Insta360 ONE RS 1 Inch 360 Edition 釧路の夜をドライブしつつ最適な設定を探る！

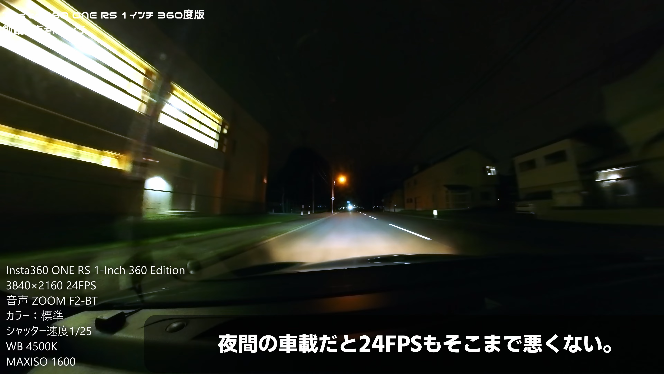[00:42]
ちょっと厳しいかなただねこれ全部オートでやってしまうと3000何本まで上がるんですねISO感度そうすると逆になんかすごいノイズが出てしまってそれ出て大して明るくなかったんでまあ1600くらいかでいいかなって思って今やっていますがはいどうでしょうか今ね車内の映像を撮っていますはいこれがですねマニュアルでやった車内の映像になりますで今ですねはい外側にカメラ向けましたがどうですかちょっとこれに関しては僕もね未知数なところがありまして